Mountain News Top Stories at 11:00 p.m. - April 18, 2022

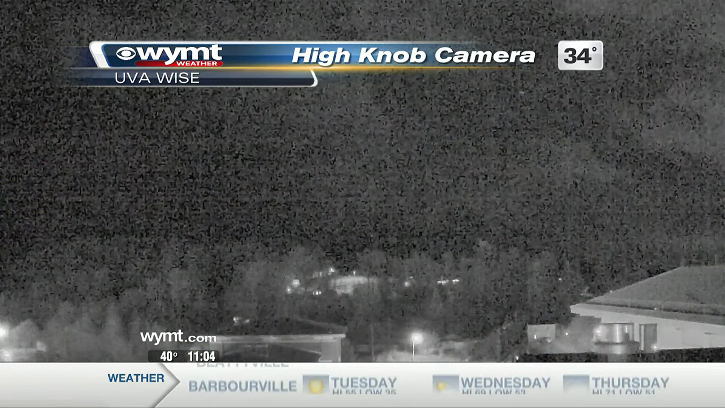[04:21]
High-nob camera UVA-wise, you can kind of tell those clouds overhead. Low to mid-30s right now.